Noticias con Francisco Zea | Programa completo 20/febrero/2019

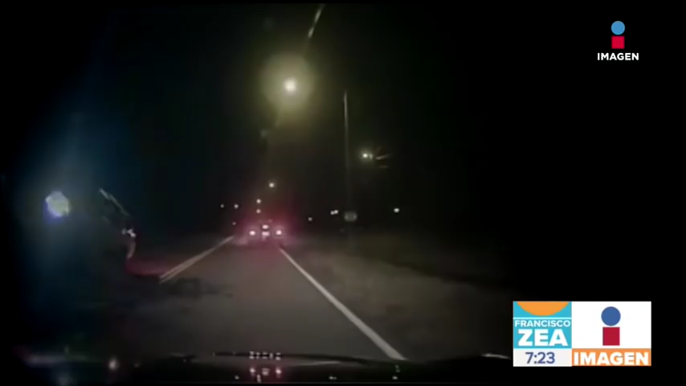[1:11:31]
La cámara instalada en una patrulla captó el momento en el que una camioneta 4x4 se estrella contra varias rocas, provocando que el automóvil salga disparado por los aires hasta caer sobre la unidad de la policía.